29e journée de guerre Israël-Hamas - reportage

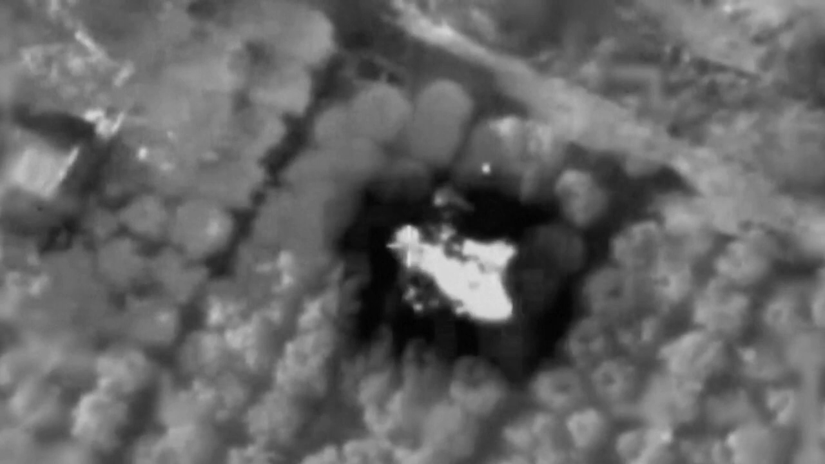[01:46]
Les forces de défense israéliennes ont partagé des images de frappes aériennes sur des cibles du Hezbollah au Liban.